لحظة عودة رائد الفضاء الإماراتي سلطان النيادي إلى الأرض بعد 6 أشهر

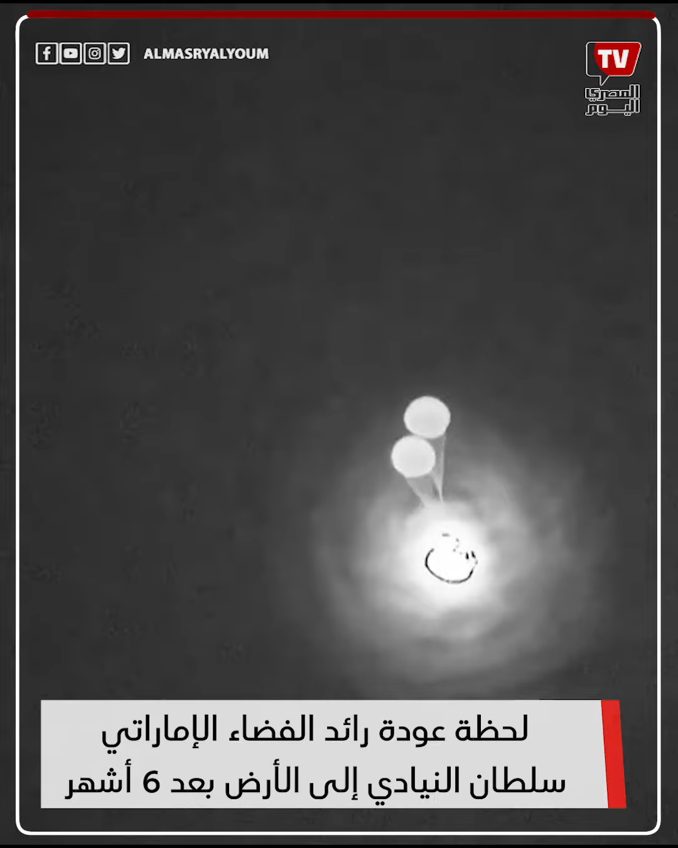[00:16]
drogue pirate was high fired and we have good confirmation of drogue she be released from the capsule just
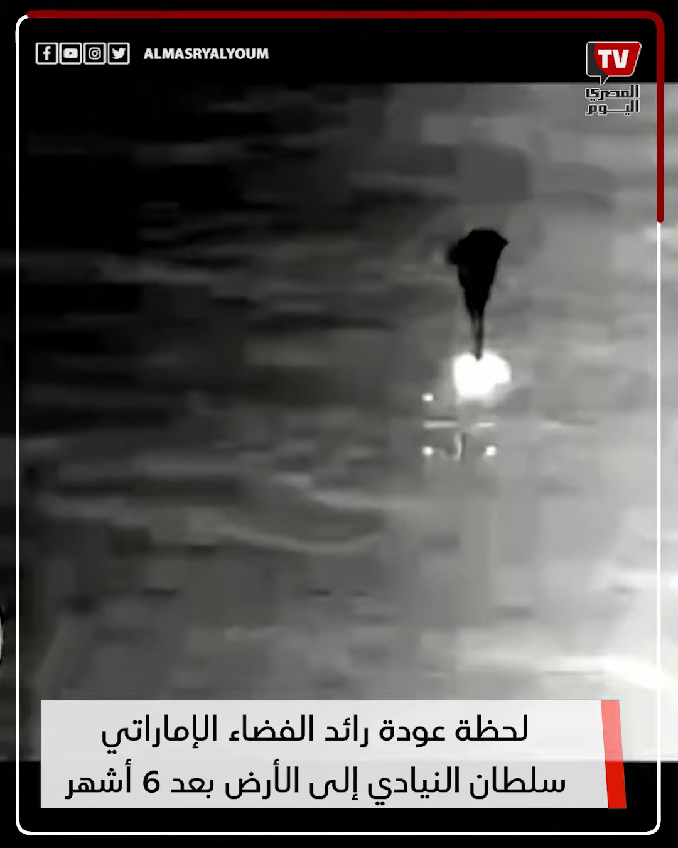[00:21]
like so and release the four parachutes now deploying at this point in time dragon has saved all of its propulsion systems and is now has
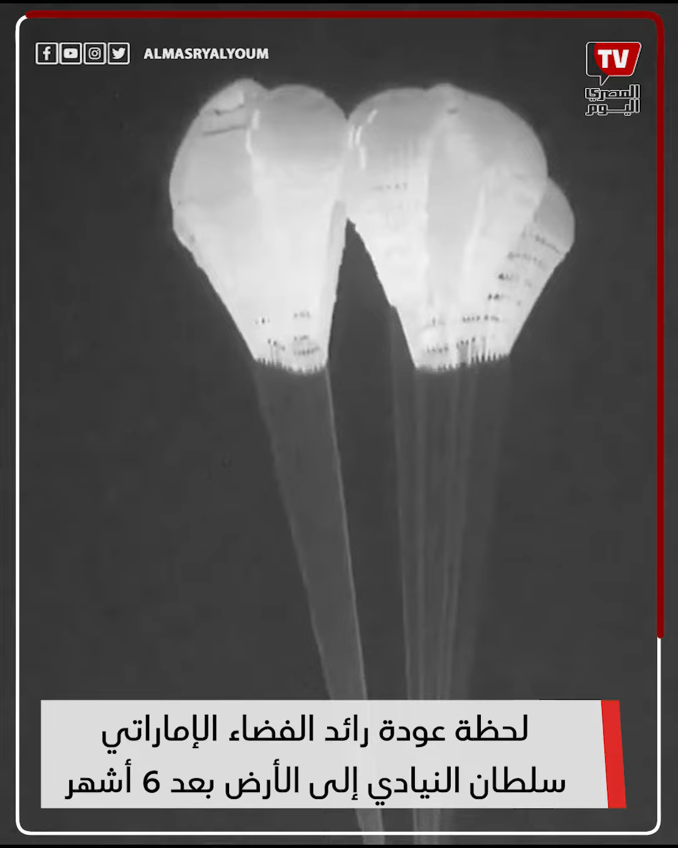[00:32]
already terminated that nitrox suit and cabin purges those were helping to keep the crew cool during the re-entry looks like we have four